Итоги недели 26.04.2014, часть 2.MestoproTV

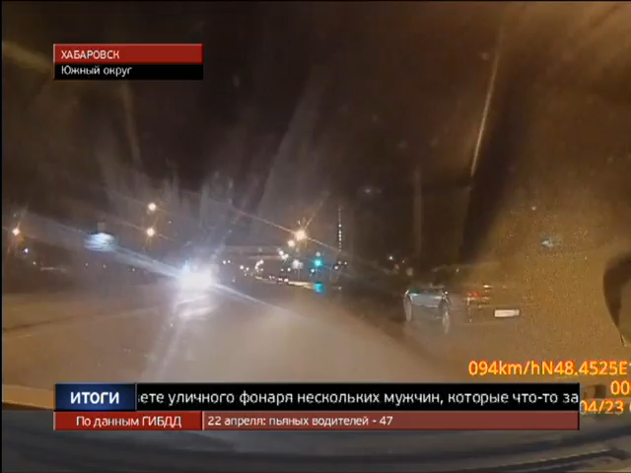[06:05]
Кортеж нагоняет другие машины. Причем их водители в зеркала заднего вида наблюдают только патрульный автомобиль, хорошо видимый из-за проблесковых маячков. Беглец совершенно незаметен, поскольку фар так и не включил. На полном ходу он врезается в джип. Что? Волга ДТП! Волга ДТП у нас! Задержать нарушителя удается без труда. Он был дезориентирован столкновением. Ему 25 лет, водительских прав не имеет. Более того, не трезв.